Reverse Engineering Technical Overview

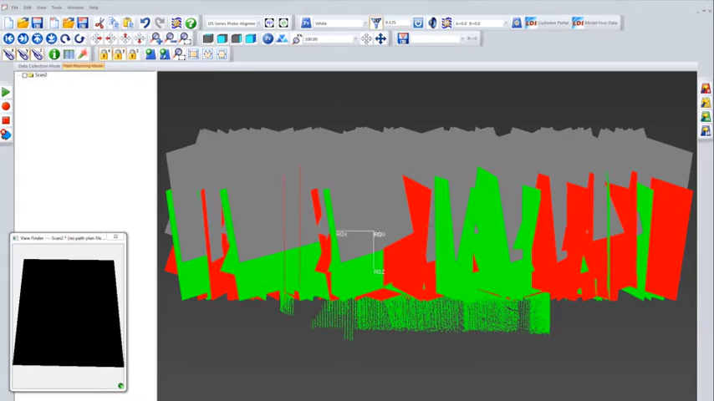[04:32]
As you can see the results of scanning and calibration are of high accuracy which will reflect in the parts to be scanned.
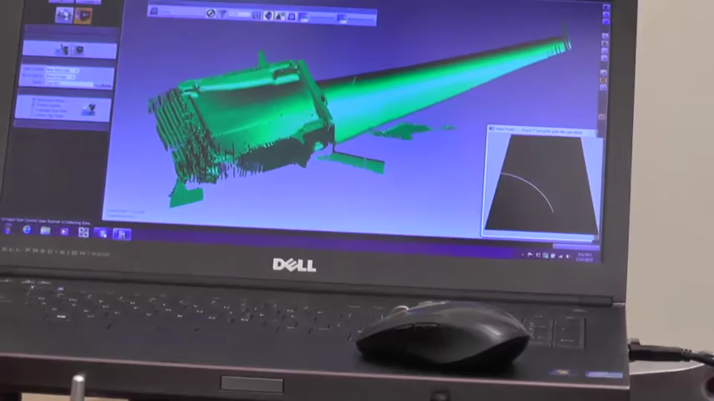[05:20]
And you will notice that it has multiple features so it needs to take multiple angles of the mechanical object in order for it to digitize it.